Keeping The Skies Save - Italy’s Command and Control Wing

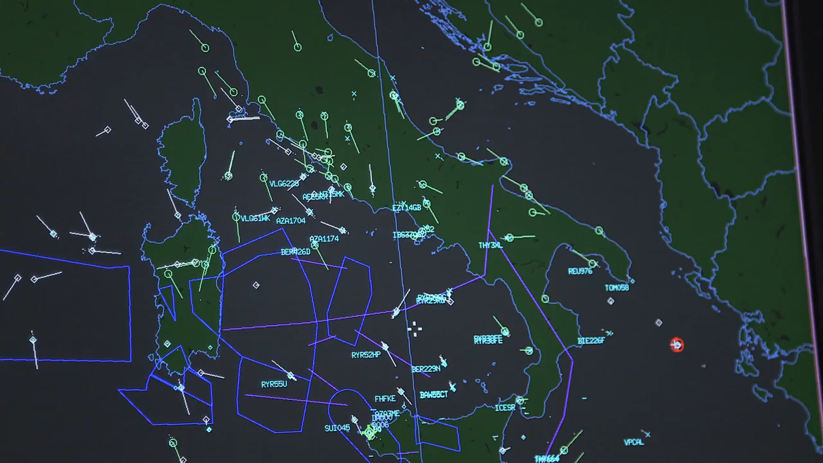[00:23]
And you can see the airplanes that are flying at this moment, that are detected by the radar,